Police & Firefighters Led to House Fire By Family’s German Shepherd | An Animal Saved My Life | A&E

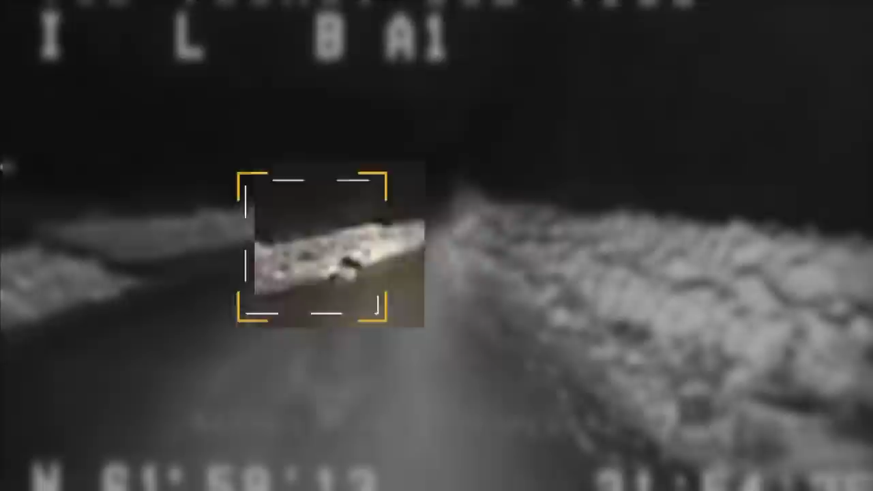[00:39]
The dog sort of approached my car and then took a turn and headed down the side road to my left.